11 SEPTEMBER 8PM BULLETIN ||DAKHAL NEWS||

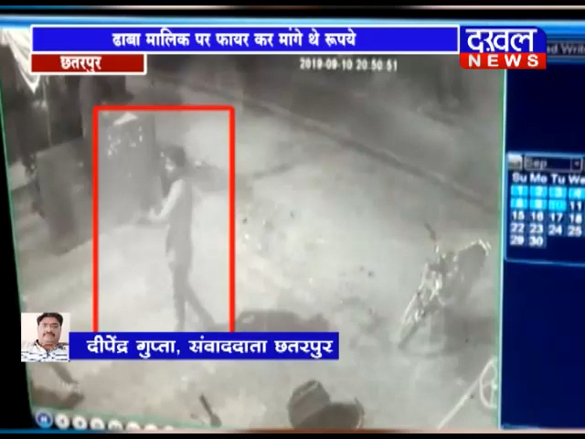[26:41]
पर कट्टे से हवाई फायर कर दहशत फैलाने की कोशिश की। यह सारी घटना सीसीटीवी कैमरे में कैद हो गई। घटना के सूचना लगते ही SP भी मौके पर पहुंचे और बदमाशों के खिलाफ कार्रवाई करते हुए आरोपियों को गिरफ्तार कर लिया।
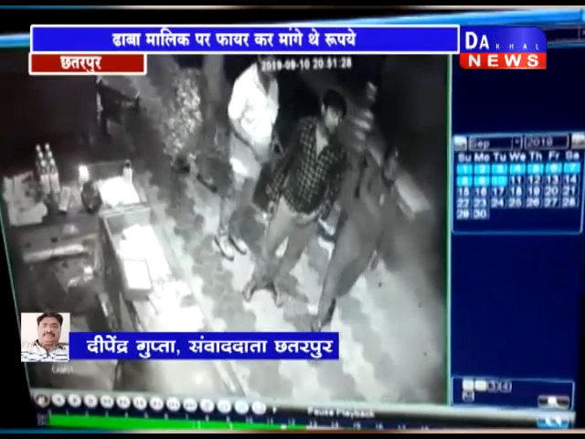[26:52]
लाल ढाबा देवपुर तिगैना पे लाल ढाबा चलाता हूँ।